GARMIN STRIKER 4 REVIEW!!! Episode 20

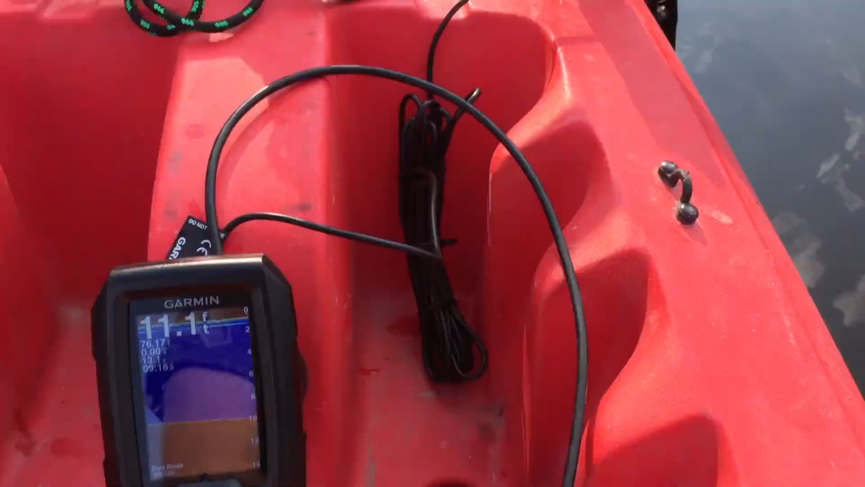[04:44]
This transducer arm is where the jackpot is though. You can take it on and off. It's a Scotty.
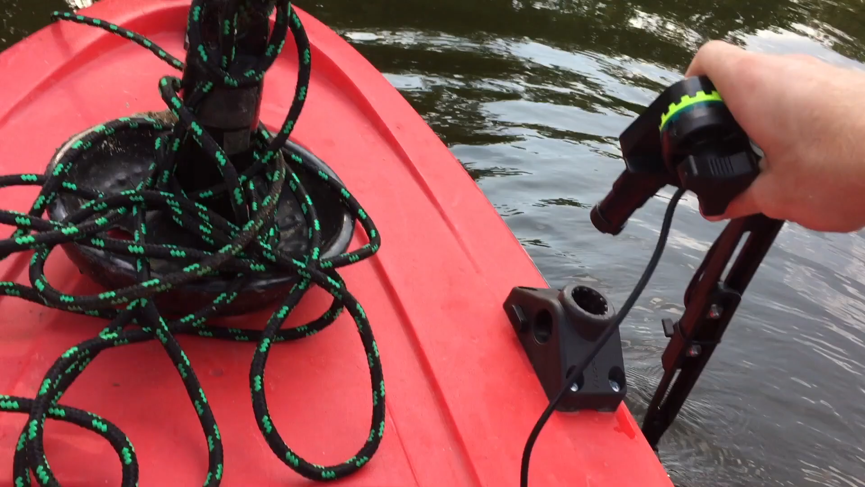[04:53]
And it just clips right in nice and tight. So when it gets shallow and I'm up by shore, I can clip that off and I don't have to worry about busting my deucer.
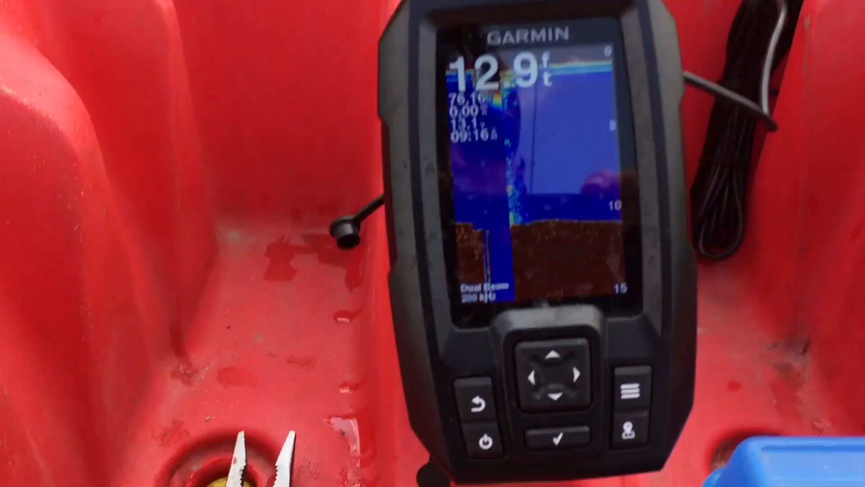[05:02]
On screen: depth 12.9 ft
As you can see, works just fine.
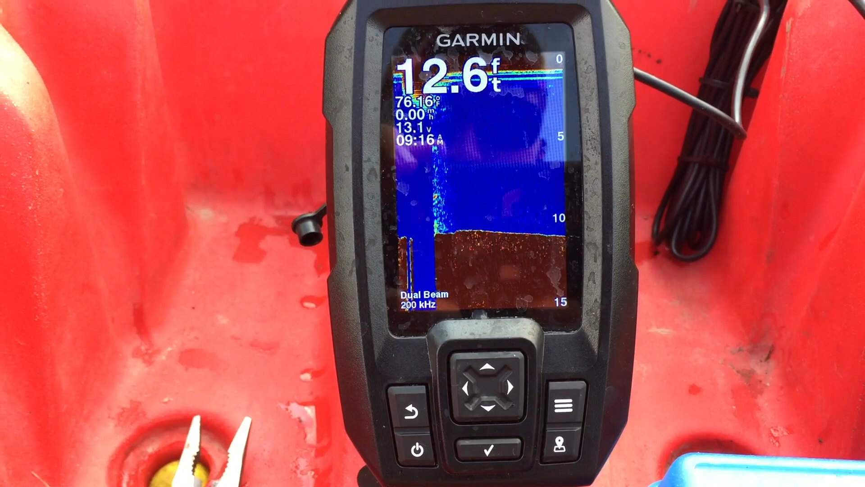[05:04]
On screen: depth 12.6 ft
We're in 13.3 feet of water. Pretty flat bottom where we are right now. And that is that. Guys, thanks so much for watching this video.